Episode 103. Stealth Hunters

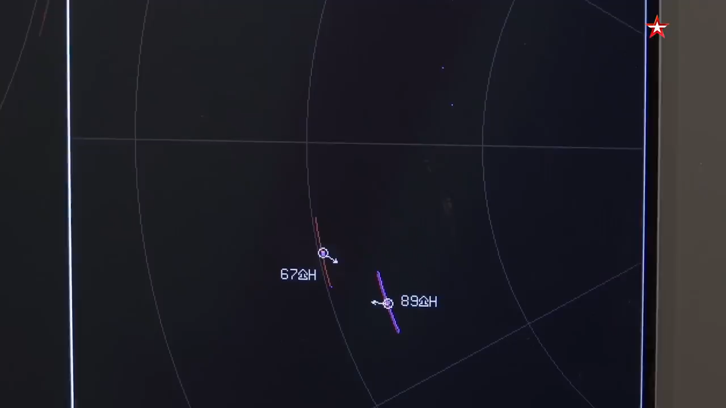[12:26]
However, the Niebo-M system doesn't see the primary target, our drone.
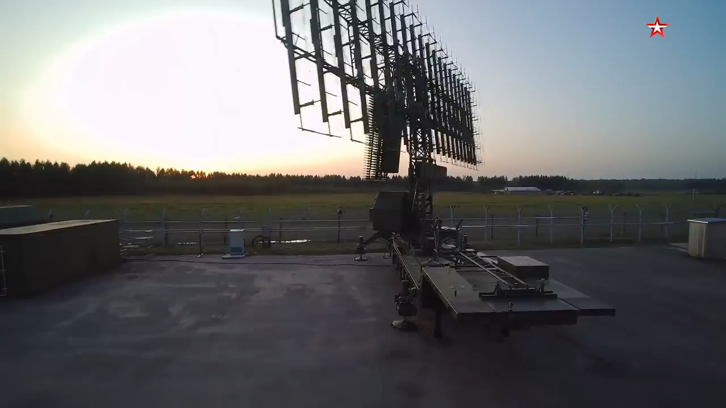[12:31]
Obviously, we don't have to scan the entire Nizhny Novgorod region. The drone has a range of about 13 miles. So we're narrowing the search area and going into zoom mode. The operators begin zooming in. We're now using zoom mode.
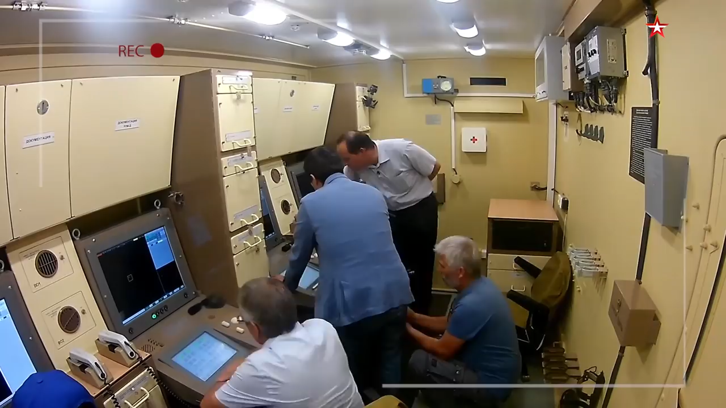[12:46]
Вот включили режим лупа,
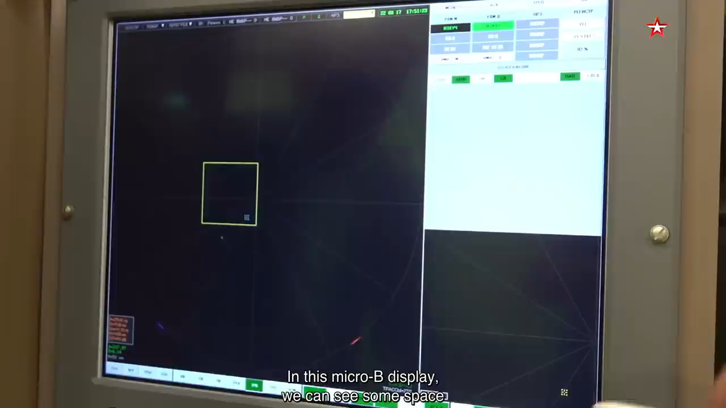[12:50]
и вот в этом микроплане мы видим сейчас ограниченный желтым квадратом участок пространства.
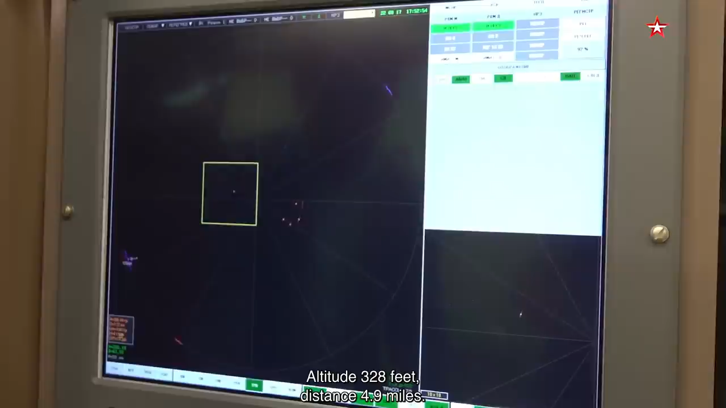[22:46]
Высота 100 метров, дальность 7,7 километра. Вот на сопровождение взялся.
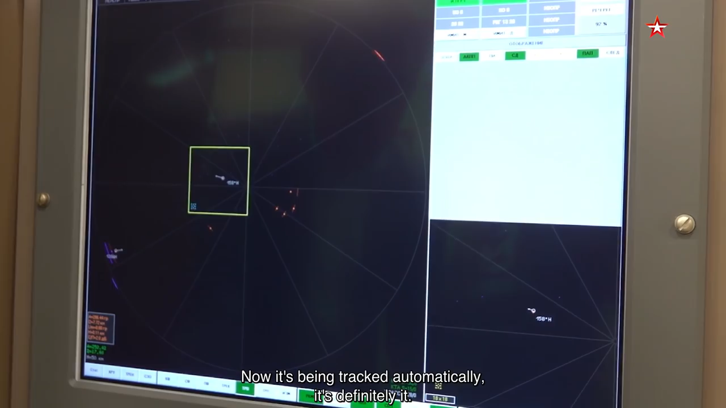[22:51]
Это он, это точно он. Сейчас по нему выведу информацию.
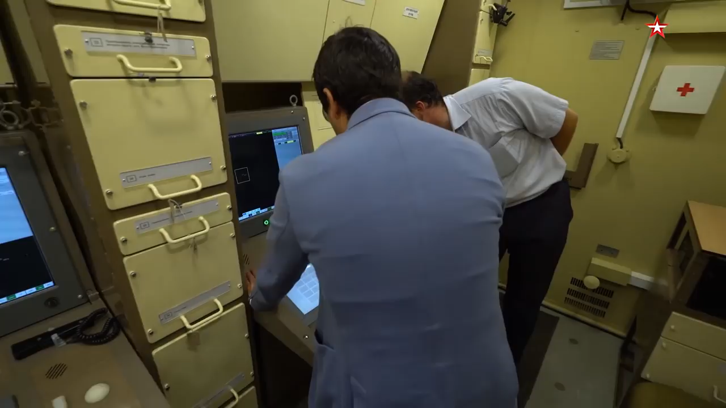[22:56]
Давайте продемонстрируем, что мы видим в данный момент.
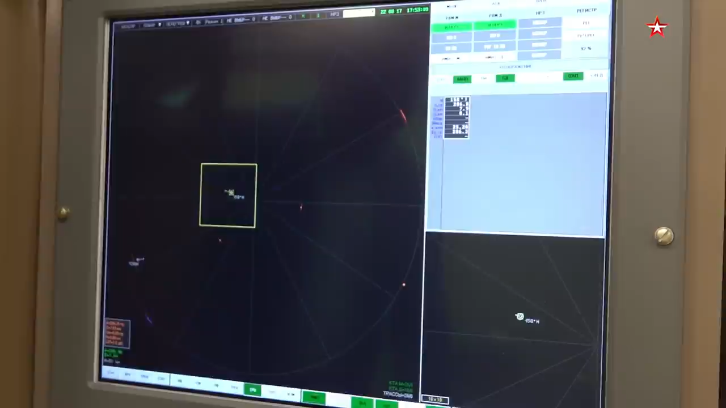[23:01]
Что мы знаем про этот коптер? Мы знаем, что он летит на высоте 100 метров,
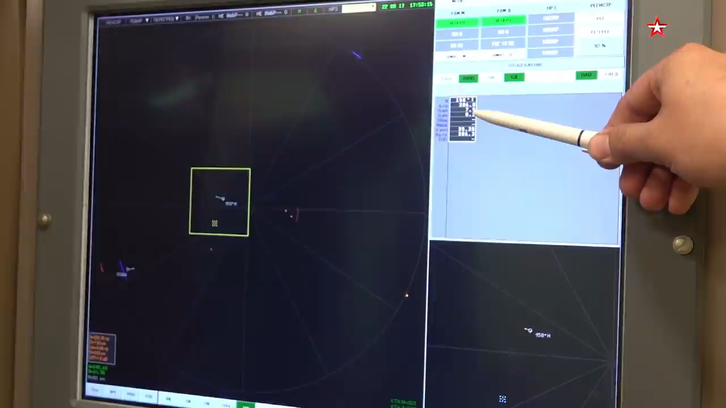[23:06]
на дальности 7,9 километра от нас, со скоростью 25,2 километра в час,
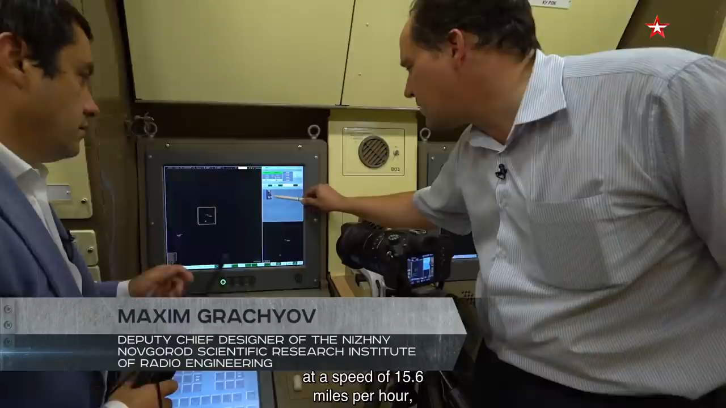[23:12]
и летит он курсом на северо-запад.
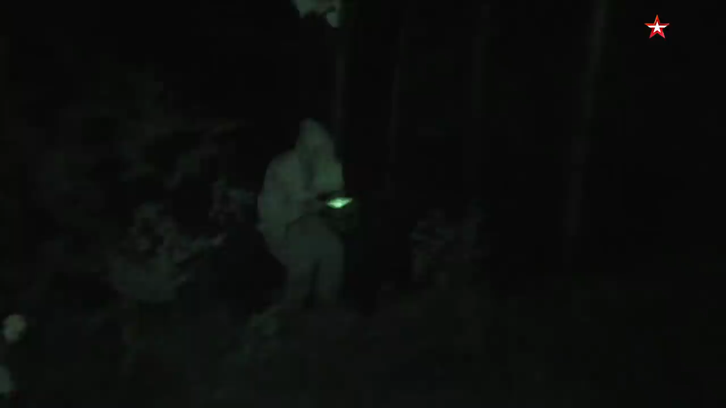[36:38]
Under the cover of night, a special operative in a camouflage suit approaches the radar, sets up his equipment,